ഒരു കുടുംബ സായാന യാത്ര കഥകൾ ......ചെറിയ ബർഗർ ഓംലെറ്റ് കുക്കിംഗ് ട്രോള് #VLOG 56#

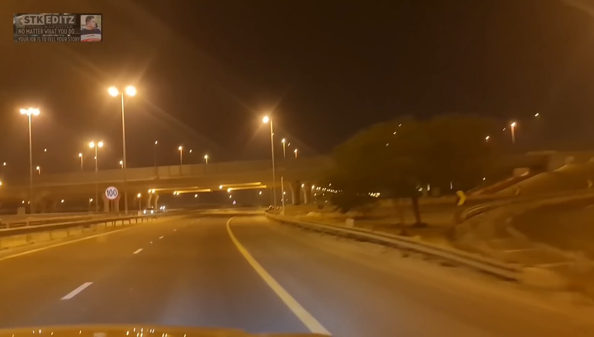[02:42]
ഹൈവേ വഴി നല്ല സുഖമായിട്ട് പോവാം വലിയ വണ്ടിയൊന്നുമില്ല തിരക്കുമില്ല ഏ ഇവിടെ ഒരു ഒട്ടകം നിപ്പുണ്ടായിരുന്നല്ലോ ആ റൗണ്ട് ബോട്ടും കാണുന്നില്ല ഇവിടുത്തെ റോഡൊക്കെ
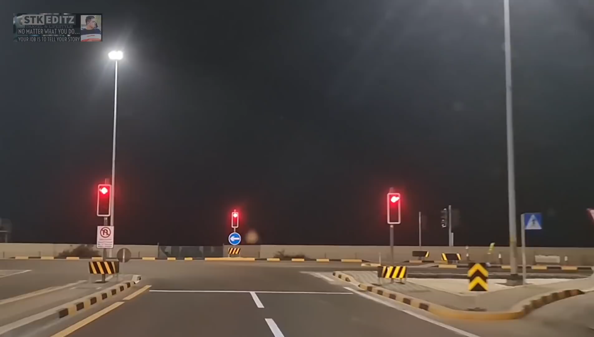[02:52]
പുതുക്കി പണിഞ്ഞു ഗൈസ് ഇപ്പൊ കണ്ട ബീച്ച് സൈഡാണെന്നൊന്നും പറയത്തില്ല ഒരു ഹൈവേ കൂടെ ഇങ്ങനെ പോകുന്നു നേരത്തെ ഈ റൗണ്ട് ബോട്ടിന്റെ പകരമായിട്ട് ഇപ്പൊ സിഗ്നല